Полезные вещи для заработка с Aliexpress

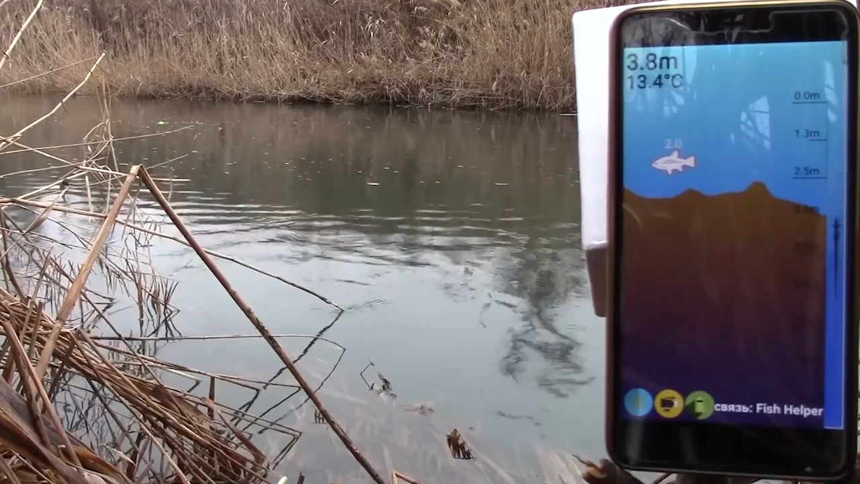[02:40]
On screen: depth 3.8 m, water 13.4°C
Сам локатор в виде поплавка закидывается с берега или привязывается к лодке и связывается со смартфоном.